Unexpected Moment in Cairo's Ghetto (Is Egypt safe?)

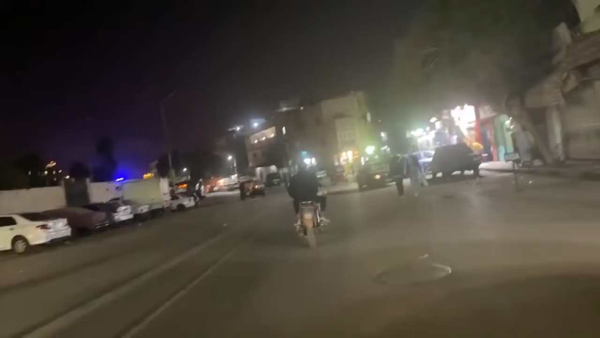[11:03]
watch let's see if we can see it oh you guys see it back there